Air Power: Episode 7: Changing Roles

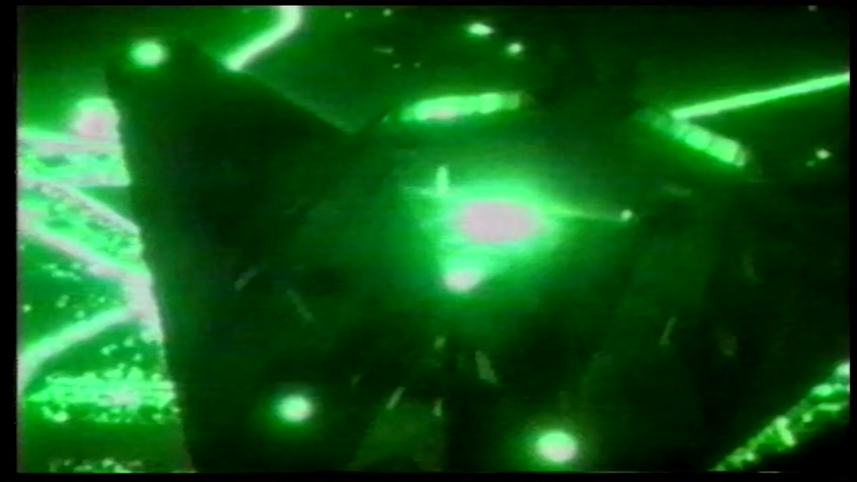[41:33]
2:30 a.m., Saudi time, 10 stealth fighters slip out of Saudi airspace into Iraq.
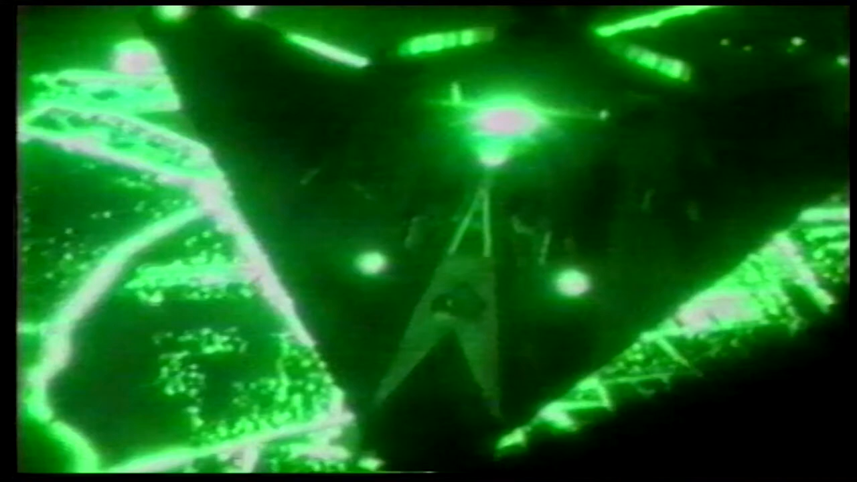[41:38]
Silently, their computerized navigation systems guide them through the half-hour flight to downtown Baghdad.
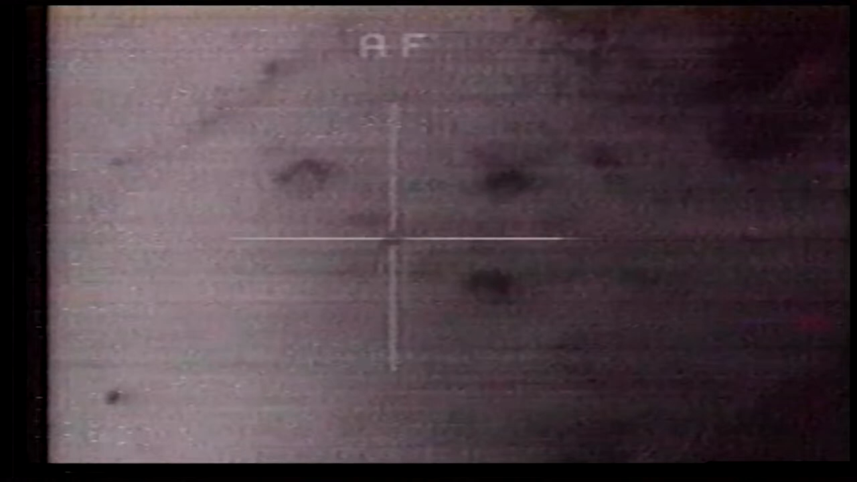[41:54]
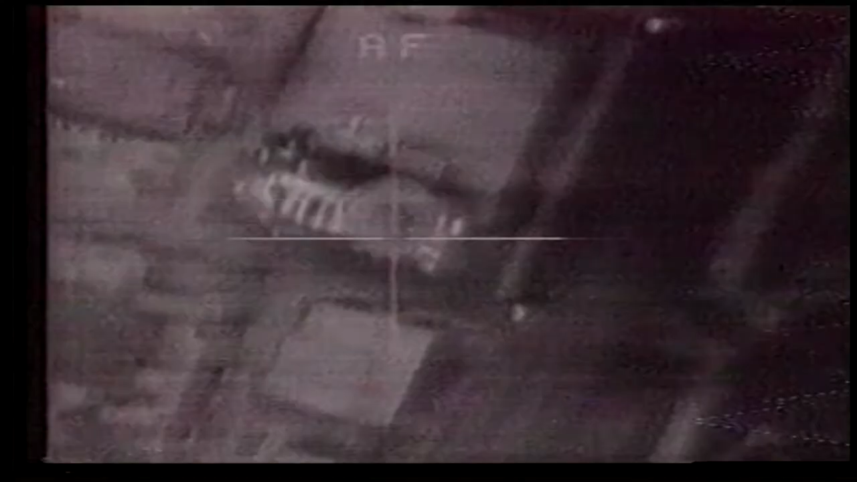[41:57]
Early warning radar control centers,
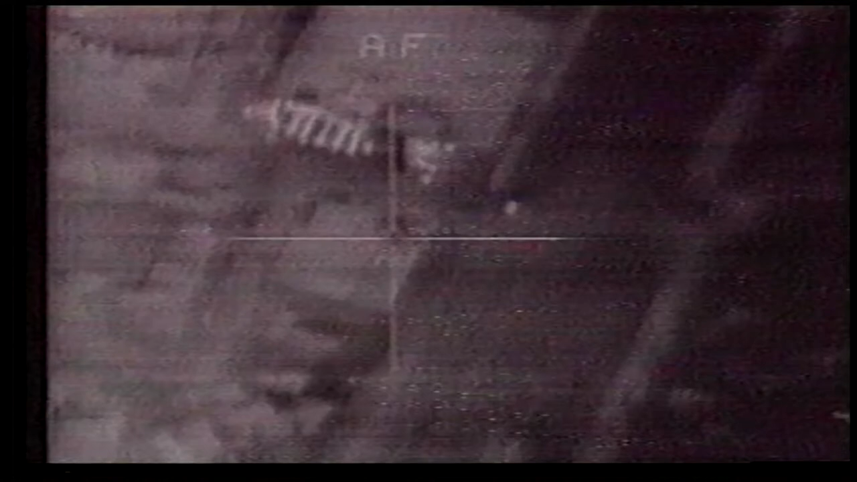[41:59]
radio towers that form the nucleus of Saddam's communication network, and the Iraqi Air Defense Headquarters.
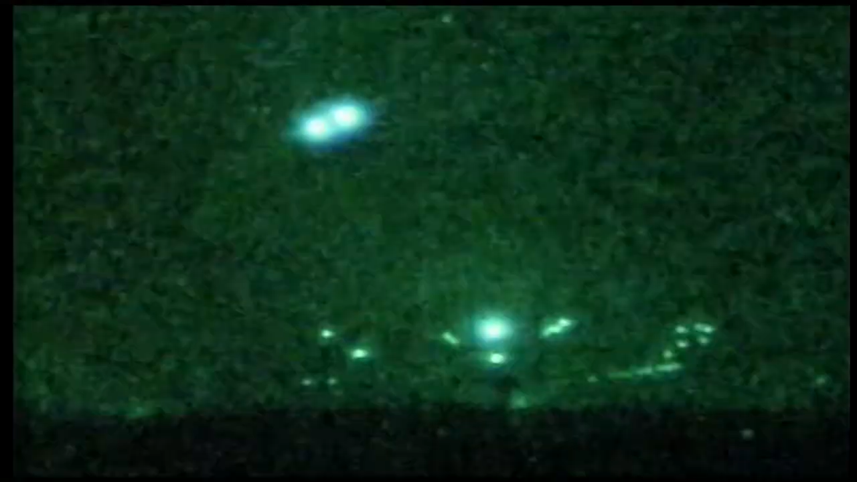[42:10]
Stealth pilots skirt through a lethal barrage of anti-aircraft artillery from below, but they keep their bombs on target.
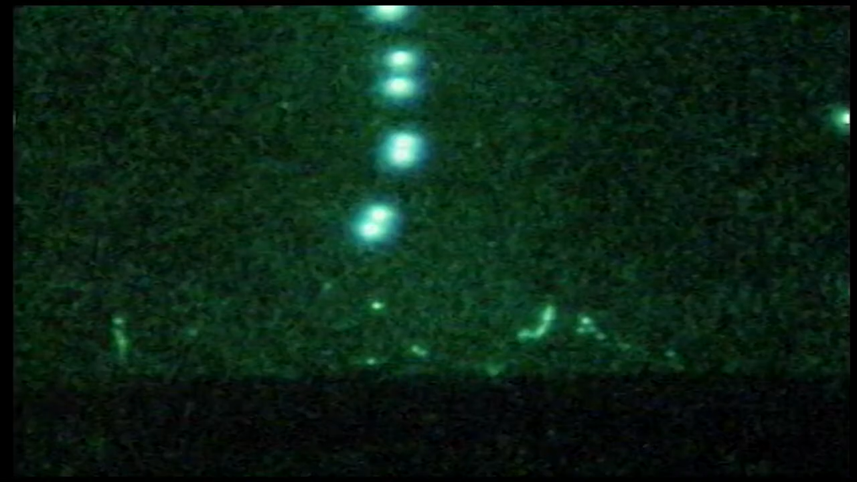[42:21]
In only 15 minutes, they guide their invisible planes above the flak and head for home. The opening round had gone precisely as planned.
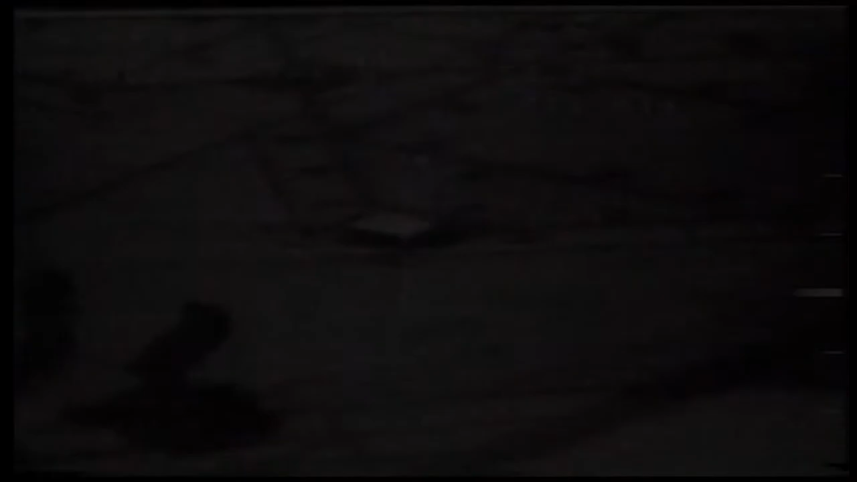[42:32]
So we're looking good. All right. 10 seconds to release. Roger. 50,000 feet, that makes it 40.
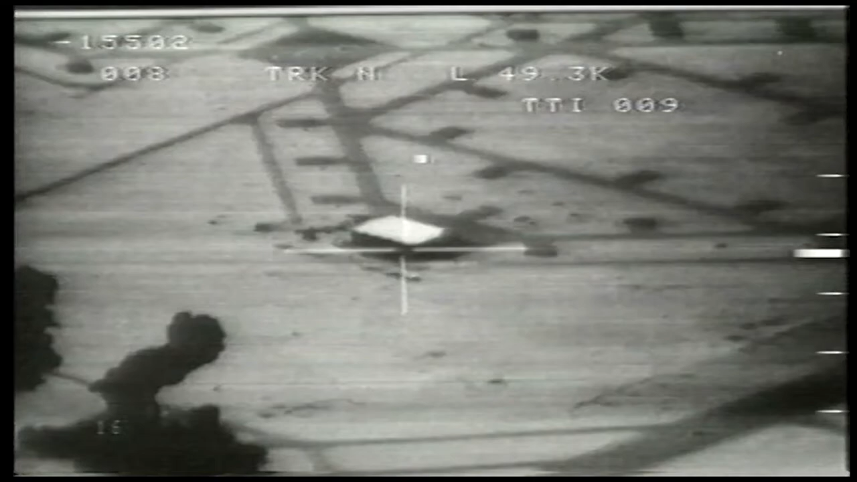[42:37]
That looks good. Coming on the pickle button. We're looking good. Clear to pickle. On the pickle button. It's swinging right and left. Yeah. I'll take what I can right here. Roger. Two. One. Laser's off. Bomb's gone. Bomb's gone. Roger that. Right turn. Coming right. Coming right. Immediately after the stealth attack, other Allied aircraft struck targets across Iraq. 10 seconds. Shell 4-1, I'm going to tell you, I think that's wedged to the south. 4, 3, 2, my position 1, for about 10 should miles.
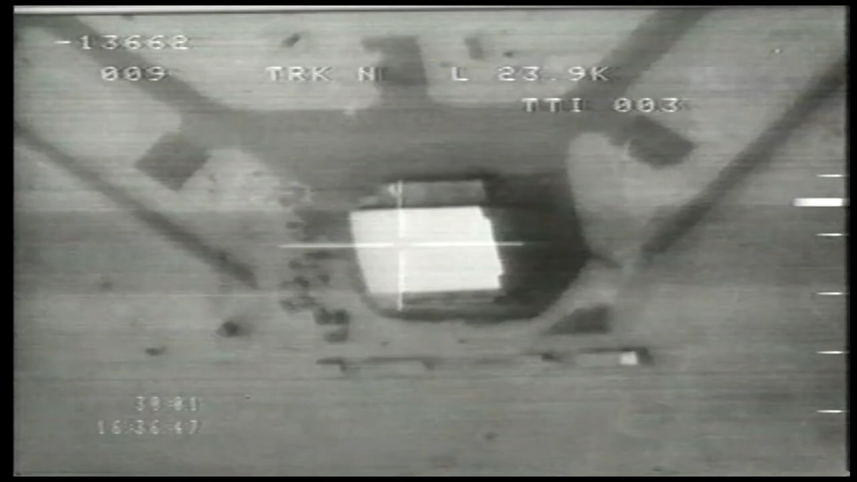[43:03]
Be impact. Boom! Oh, yes! We destroyed that thing bigger than Dallas.
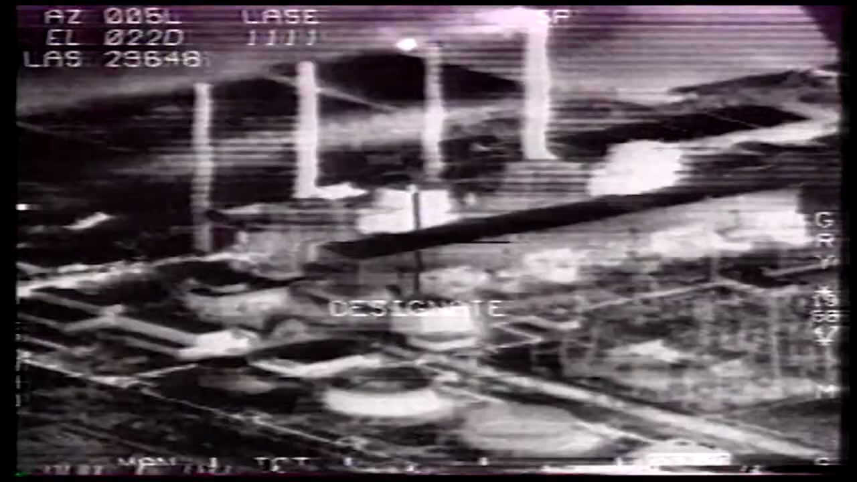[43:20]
The F-111s also go after Iraq's industrial sites and power grids.
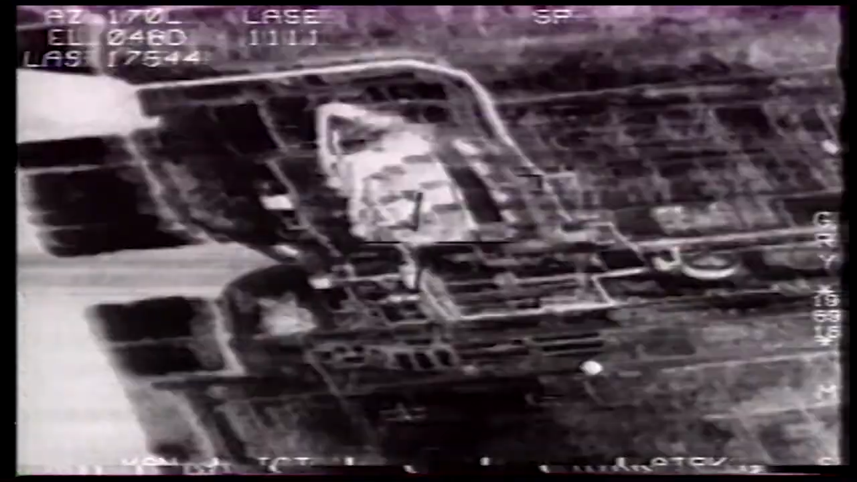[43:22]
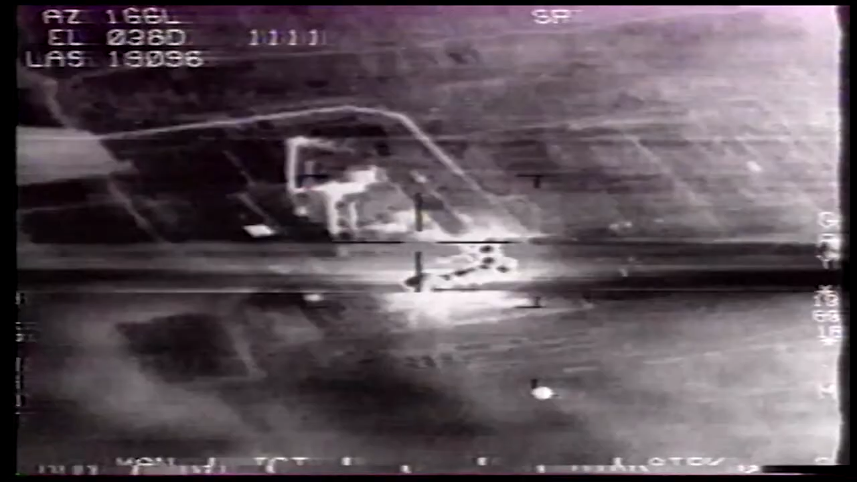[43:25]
Other coalition pilots fly risky low-altitude strike missions against enemy air bases.
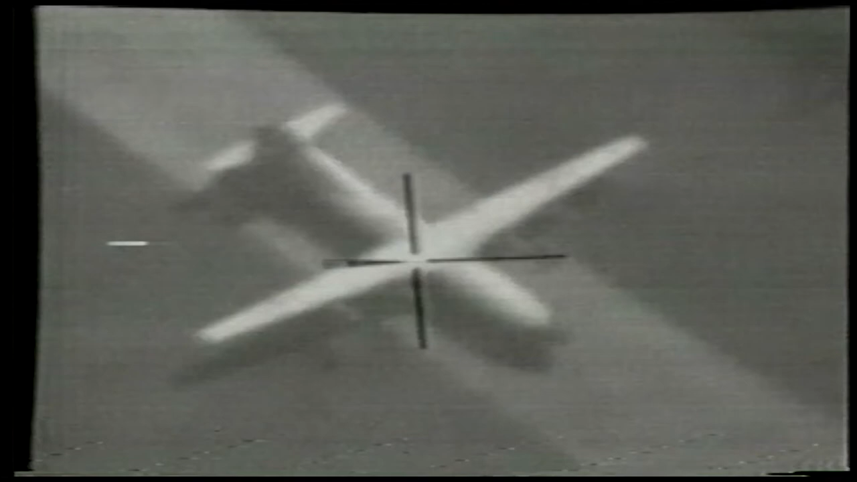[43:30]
Still got it. DH! Gosh, you bastard! Once they've destroyed the planes on the ground,
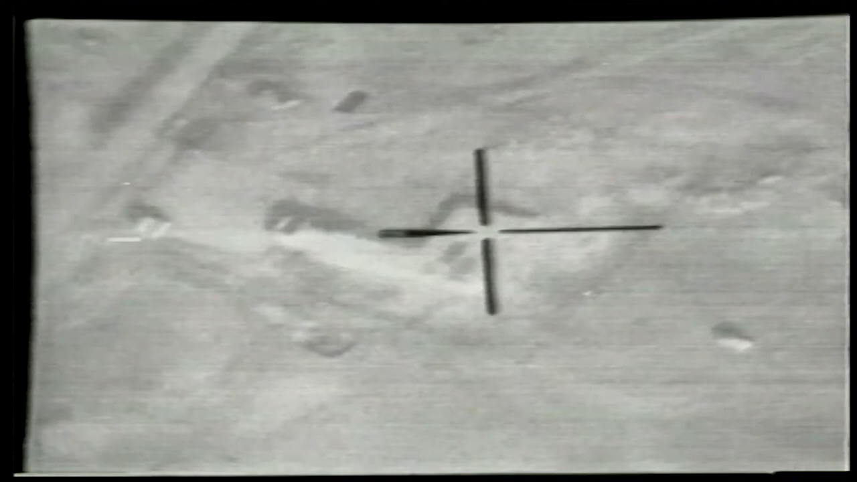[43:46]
the Tornado pilots put the airstrip itself out of commission, scattering a generous layer of mines which crater the runway and discourage repairs.
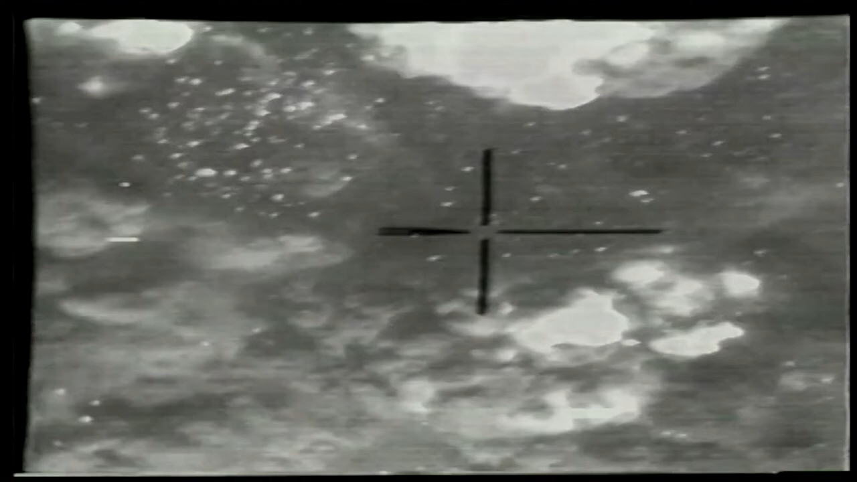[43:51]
Good. That was an excellent splash. Oh, red smoke. Other airfields face the wrath of American B-52 bombers.